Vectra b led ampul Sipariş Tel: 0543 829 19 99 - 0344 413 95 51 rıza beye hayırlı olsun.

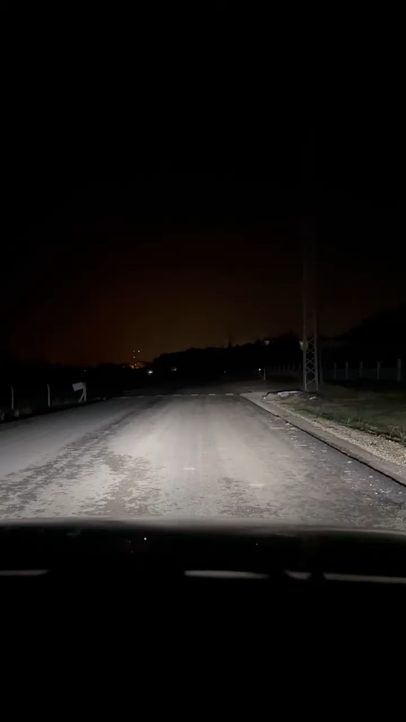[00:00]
Selamun Aleyküm Arkadaşlar Herkese İyi Akşamlar Bugün Elbistan Uzun Ota Aksesuar'dan Aldığım H1, H3 ve H7 Ampulleri Aracıma Taktırdım Aracım Opel Vectra CD Modeli 98 Model Arkadaşlar Gerçekten Ampuller Muhteşem Işıtıyor Bu Zamana Kadar Karanlıkta Yolculuk Yaptığım Hissettim Yani Akşamları Katana Edişim Modeli Bu Ampuller Yani Gerçekten Harika Bir Işık Hüzmesi Var